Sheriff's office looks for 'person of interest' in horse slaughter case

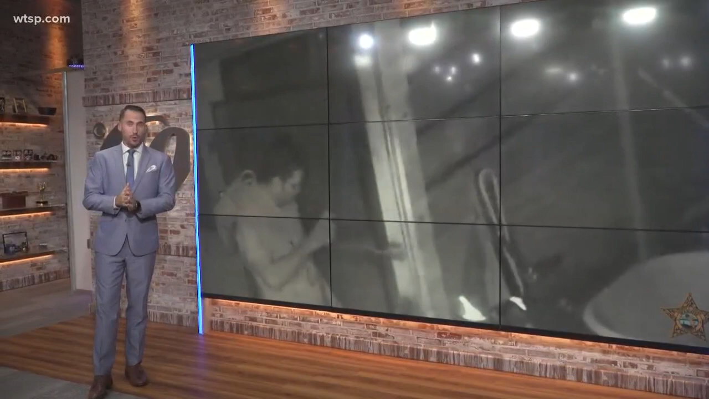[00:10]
And this isn't the first time a horse was stolen from that family's property. Nightside's Bo Zimmer is in Manatee County tonight where police are trying to find a link between a string of similar cases.
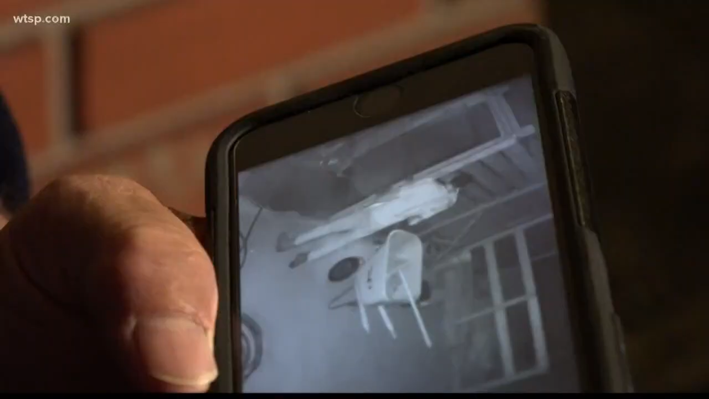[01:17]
This is a clear shot of this guy.
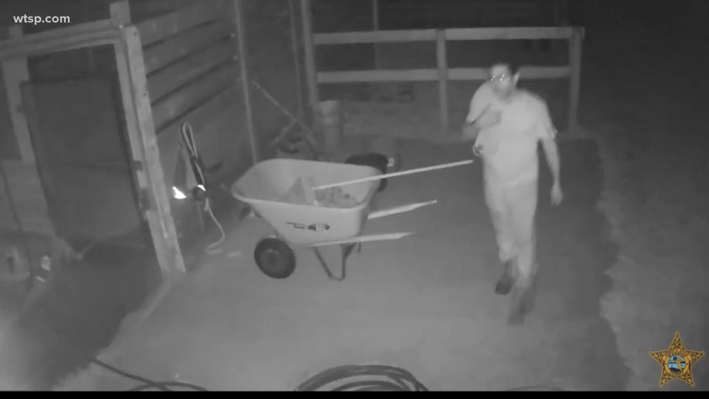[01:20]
And while detectives now have clear video of a person possibly connected to Monday's case,
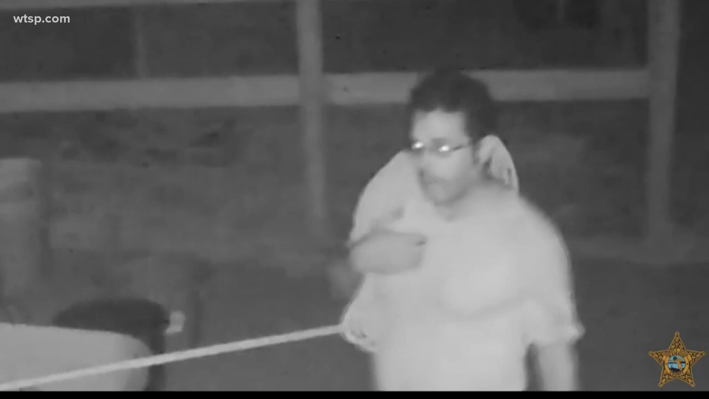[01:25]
Steven still wants horse owners to secure their stables so other horses don't face the same fate.